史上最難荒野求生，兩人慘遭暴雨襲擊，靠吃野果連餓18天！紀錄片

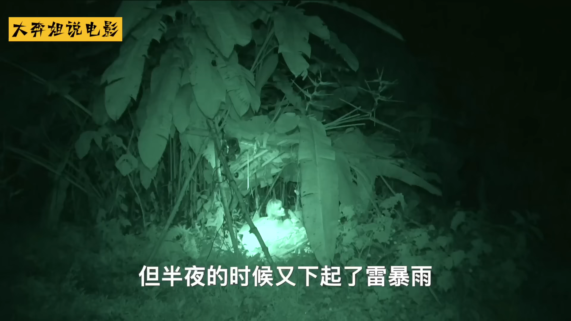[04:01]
这个简陋的临时庇护所就开始扛不住了
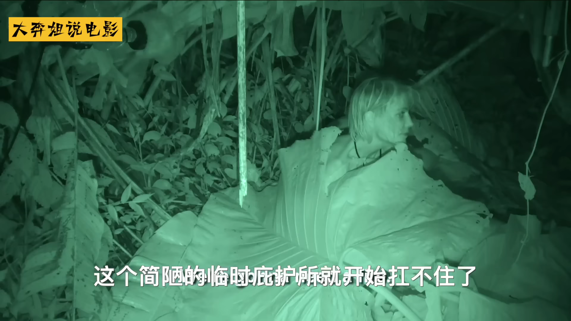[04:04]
他们直接用芭蕉叶盖在身上挡雨但冷实在太冷了
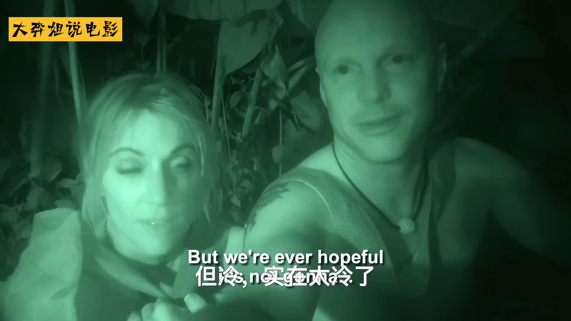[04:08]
妹子表示这温度就跟睡在停尸柜里差不多看来今晚注定是一个不免夜的好
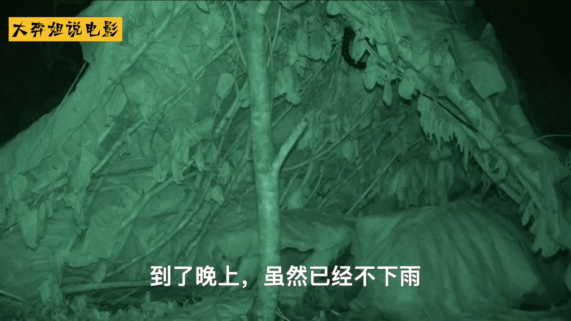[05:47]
虽然已经不下雨但周围的吸血门却突然围冷过来
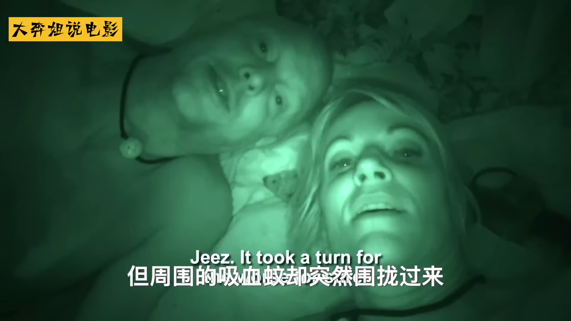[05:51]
今夜两人在庇护
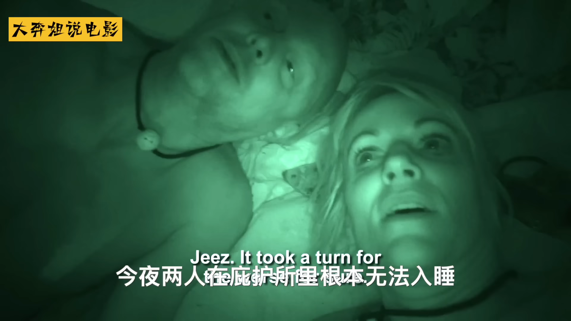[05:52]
所里根本无法入睡时间终于来到了第四天卤蛋的腹肌已经消失反而多出了一大片红疹子现在他们除了
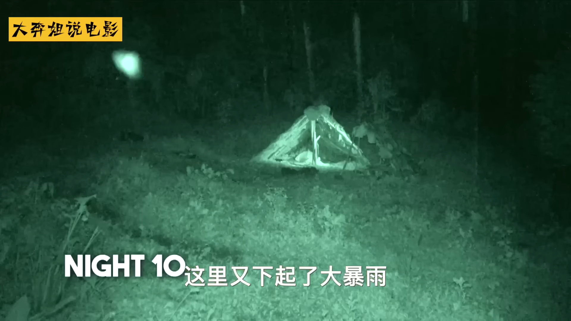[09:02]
而且一下就下到天黑的那种难度真的太难了
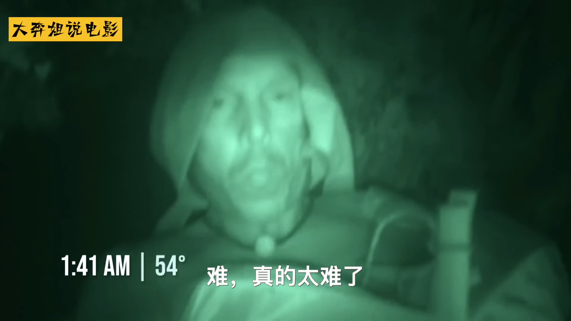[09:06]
现在又冷又饿还很困第二天鲁蛋又来到外面检查陷阱好消息是陷阱竟然被触发了但坏消息是里面连根毛
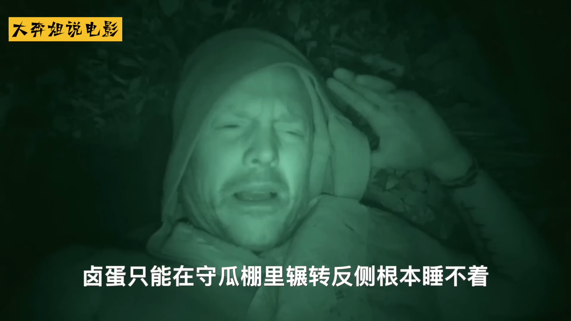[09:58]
他说自己时不时能听到音乐还听到火车的声音好家伙这家伙怕不是噩梦了吧身上的芭蕉叶即是被刺又是挡舞工具再这样下去他也不知道还能熬多久难真的太难了